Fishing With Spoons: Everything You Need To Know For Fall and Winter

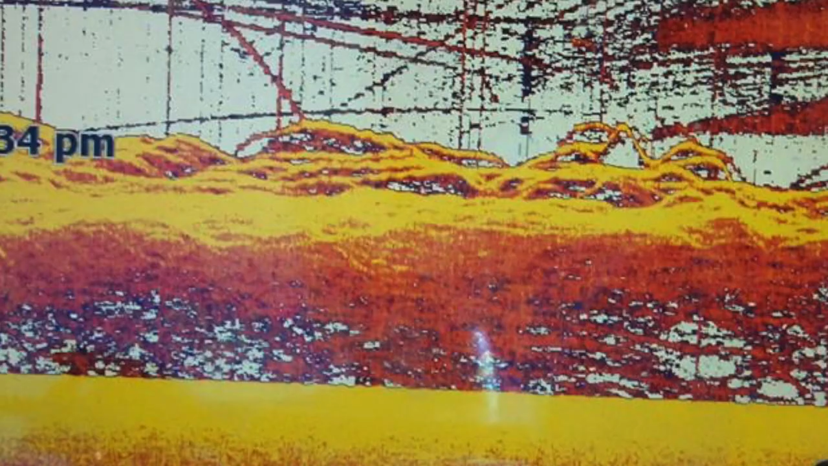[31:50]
But what I want to see on this screen, see how it's moving like that? I want to see spaghetti all over this screen. I want to see five or 10 or 15 or 50 of those lines all over the place. That's your perfect real world scenario. A screen that looks like spaghetti. Now, on that screen, you can dial this thing in. Let me grab this and I'll show you.
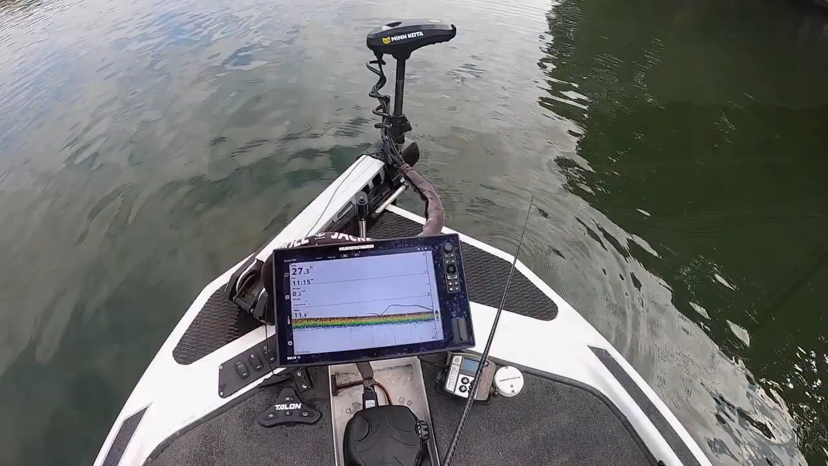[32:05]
All right, I'm going to drop this spoon straight down under the boat. If you watch the right edge of the screen, you see my spoon coming down? You'll see it right there. I hit bottom.
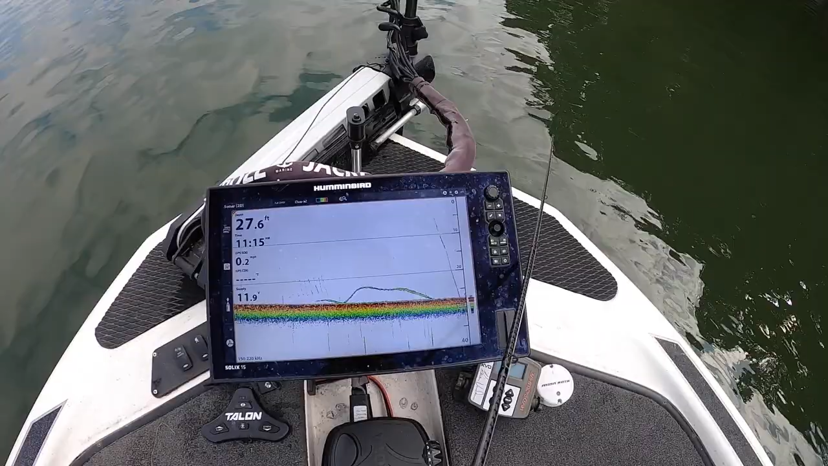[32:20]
If I start to hop that spoon, you can see it where it was actually, here's where it came down and here's where it's doing little hops on the bottom.
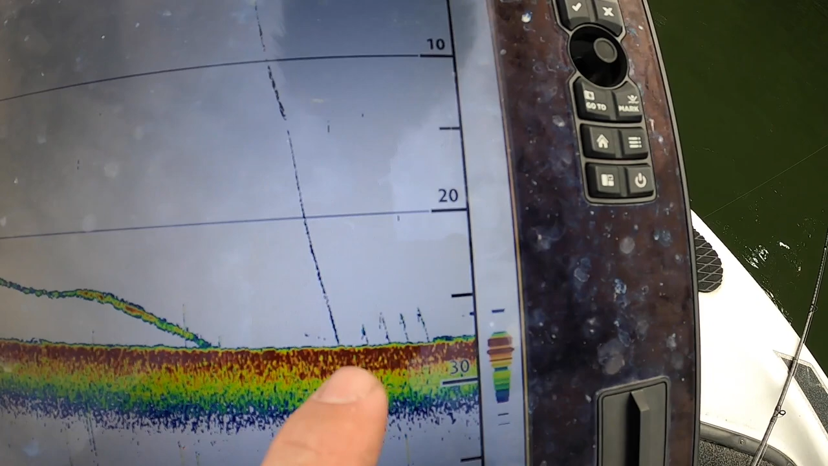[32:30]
And there is literally a fish there and if I wasn't trying to hold a camera and a rod and everything else,
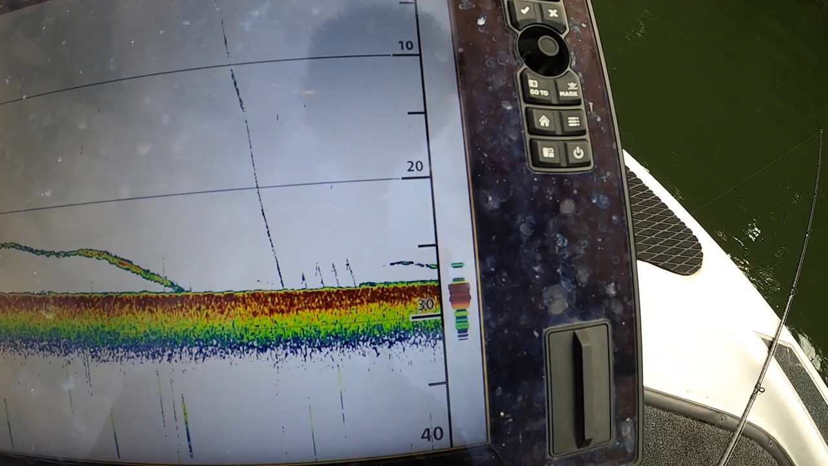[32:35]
we'd try and catch him really quick. But those little hops are key. What that's showing you is that if you dial in the sensitivity, we've got a big old boat running by. If you dial in the sensitivity on your electronics, you can not only see the fish, you can see what your spoon is doing. Now, here's why that matters.